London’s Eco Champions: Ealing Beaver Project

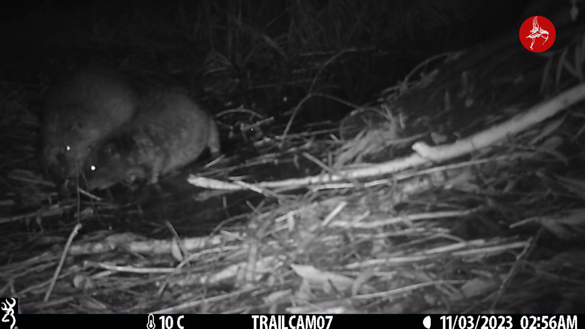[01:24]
They're actually quite good diggers, they've got quite interesting pores and they can actually scratch away and then we can see areas of excavation really. And that's them creating new waterways and new channels. Again, improving the site's ability to hold water. And that's just so important.
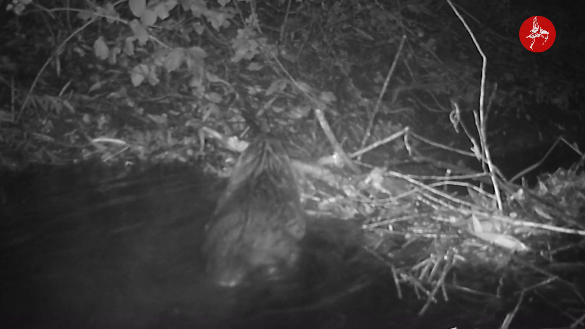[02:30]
They don't make a noise, they don't make a sound. That means they can monitor the Beavers without us having to be there. And that is amazing for a number of reasons.
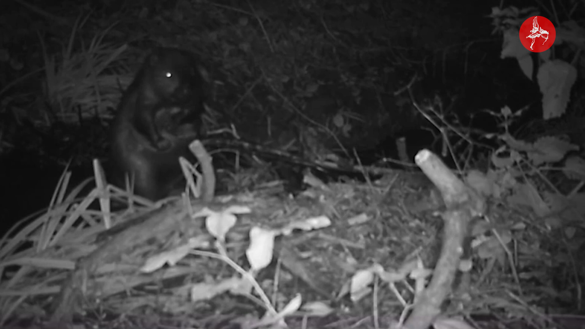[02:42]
One, because we get to see the Beavers doing their thing without us, you know, sort of disturbing their being in their presence. But also we get to see these really natural behaviour and we can monitor their ecological conditions. So we can make sure the Beavers are looking healthy and looking well. That's a really important part of our monitoring process. Climate change is one of the biggest challenges that humans have ever faced.